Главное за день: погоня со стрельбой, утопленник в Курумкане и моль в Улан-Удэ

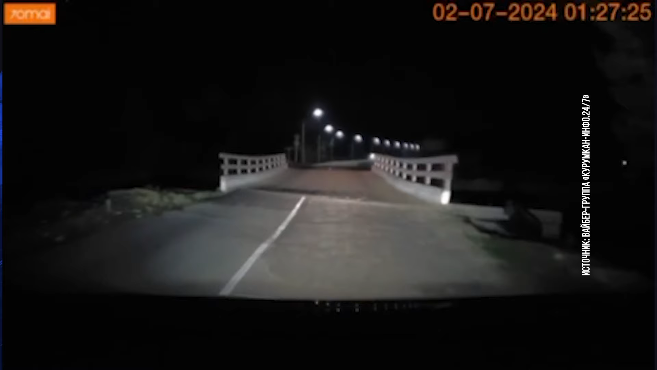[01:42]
Один выбежал на дорогу прямо перед автомобилем, а другого заметили возле кладбища.